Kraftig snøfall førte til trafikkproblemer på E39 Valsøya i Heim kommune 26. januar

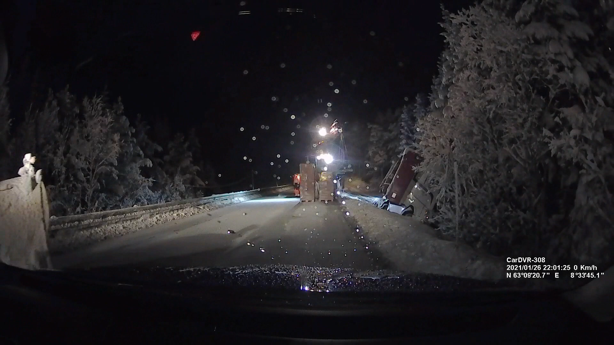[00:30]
Vi må rett og slett lossen før vi kan ta den opp her nå. Dette har vært et problemområde i dag. Det er jo ikke en enda bil å være borte i. Vi har hatt flere som har hatt problemer opp her i dag.